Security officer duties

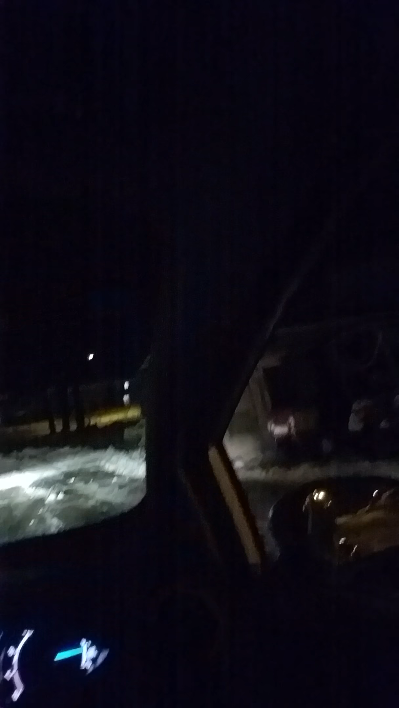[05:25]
in a building complex out here in Massachusetts as you can see I got the car with the lights simple car you know little little car with lights the